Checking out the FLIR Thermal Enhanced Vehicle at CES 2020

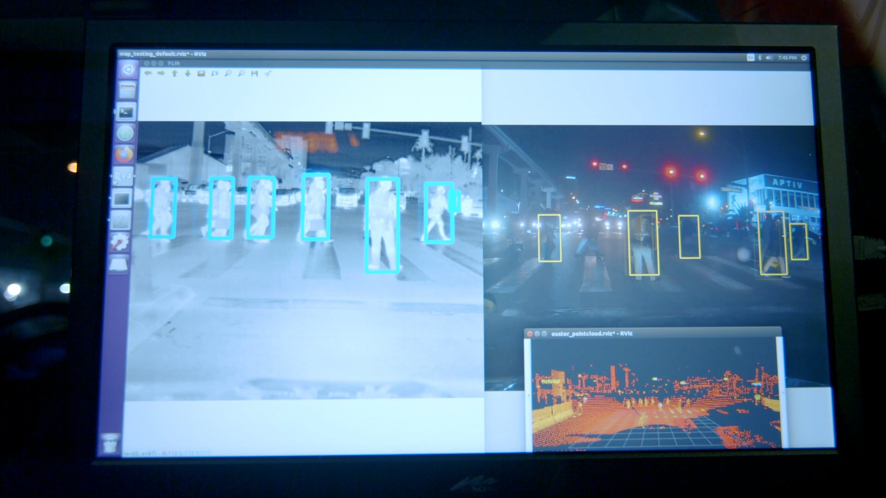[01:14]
anything that you've trained your neural network on. As you can see thermal cameras perform very well at night.